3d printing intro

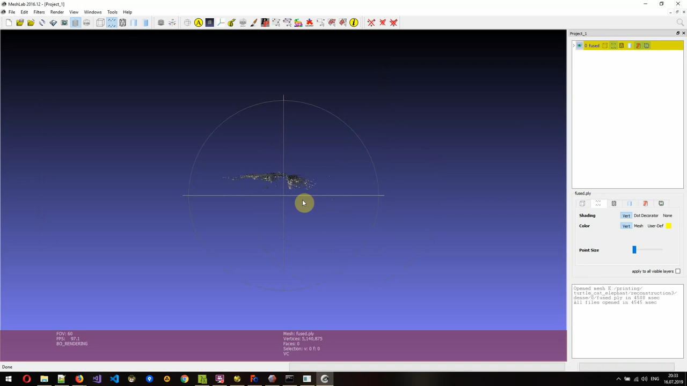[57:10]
to do здесь вот мы видим облако точек не особо понятно что это и зачем это вообще нужно соответственно так сейчас я вспомню как блин работают контролы в этом инструменте
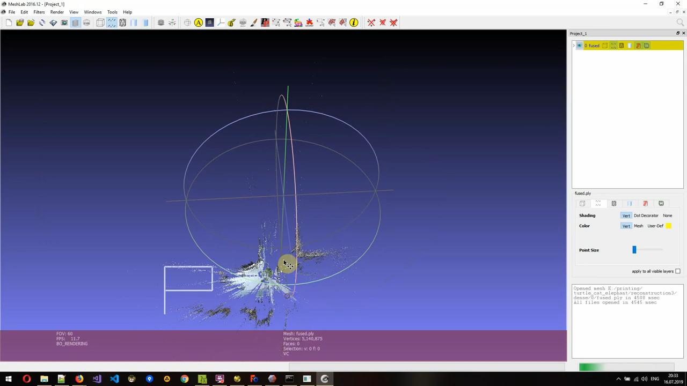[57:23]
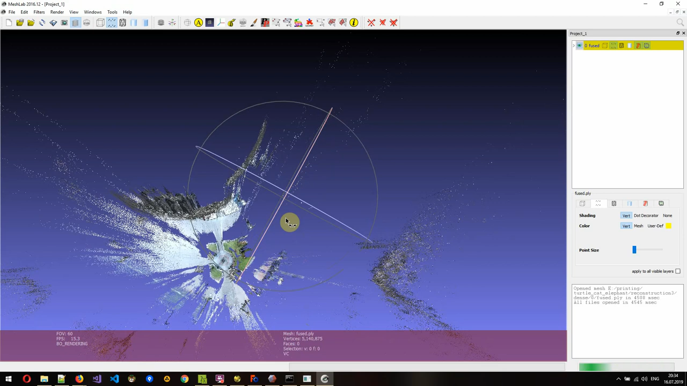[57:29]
хильди свиньи ну то есть сейчас мы смотрим не на хильди свиньи а на какую-то другую вещь возможно вы угадаете что это и где это потому что с собой у меня этой модели нету
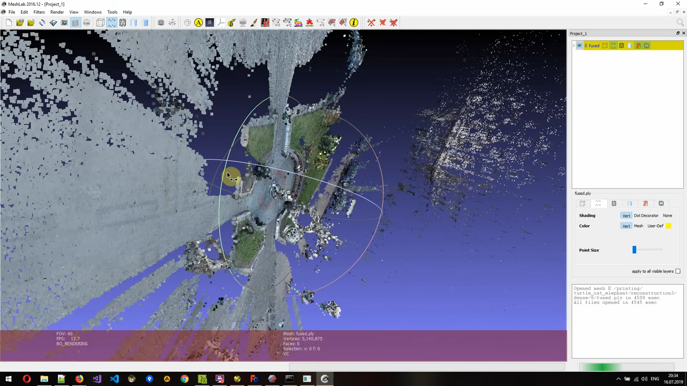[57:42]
вот это вот остановленные точки здесь мы можем
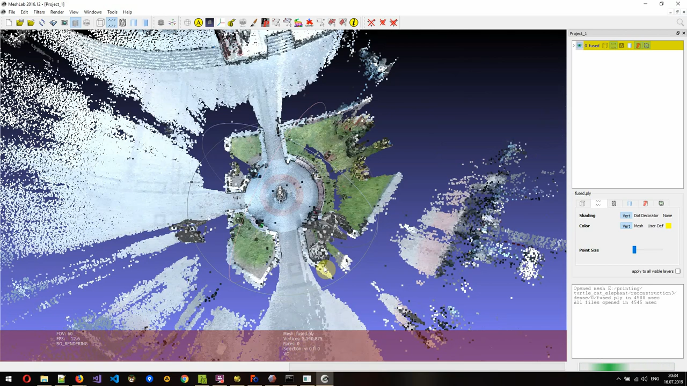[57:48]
видеть то есть в центре это скульптура да да это скульптура то есть поэтому вокруг нее все вот так вот разлетается потому что фотка в основном скульптура все остальное это то что получилось заодно
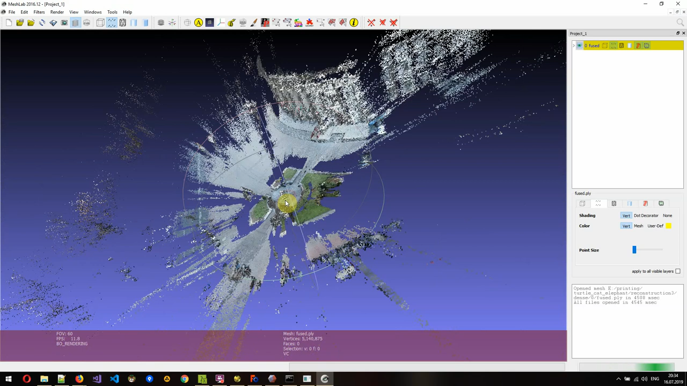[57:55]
вот то есть вот мы тут видим
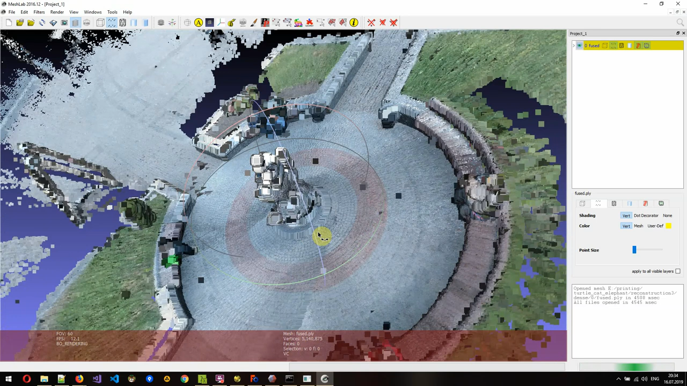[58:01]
скамеечку где курсор на ней даже кто-то сидит и тут скамеечка и тут нужно ходить вот наша эта плиточка ну собственно там вон троечка
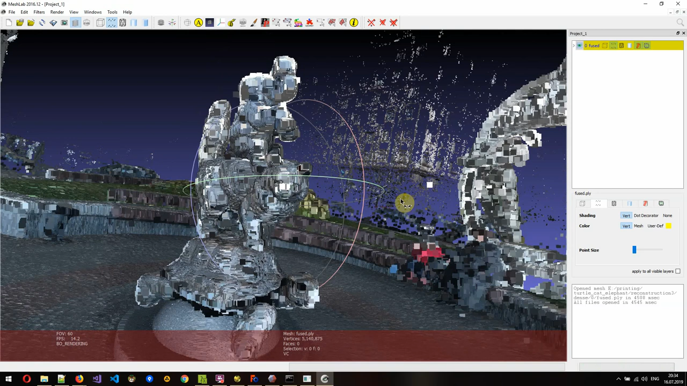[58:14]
кто наверное по этой укуренной вещи сложно понять а
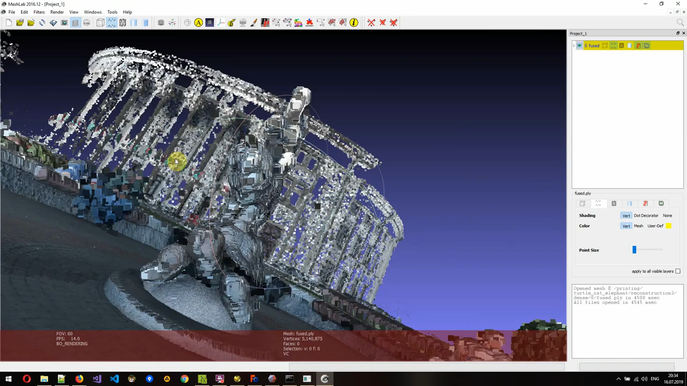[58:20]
да побитель значит это цирк и рядом с цирком там черепаха на ней кот на ней слоник
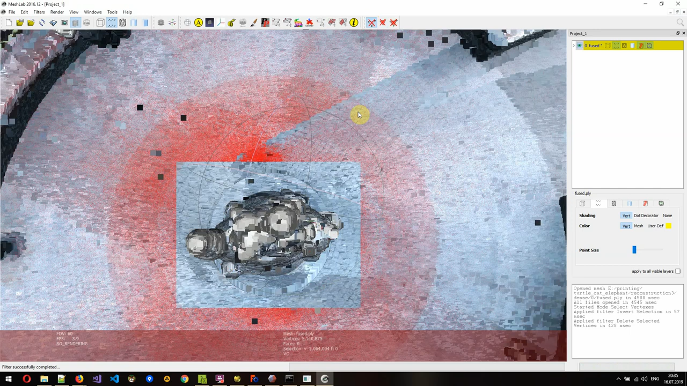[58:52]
удалил все точки вне того что я выделил вот собственно у меня есть
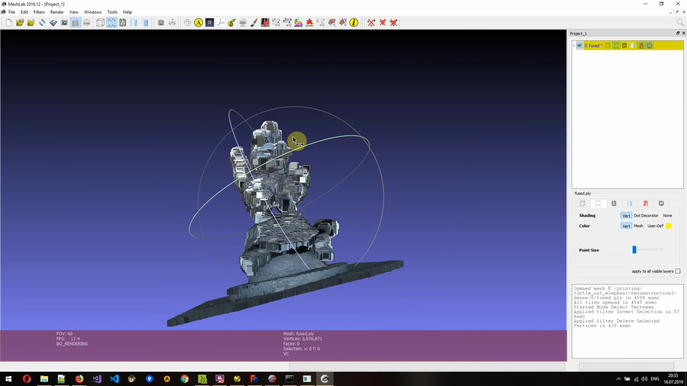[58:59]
что-то можно еще что-то пооблизать лишнее значит важные слова здесь фильтры remeshing а черт screen poison surface reconstruction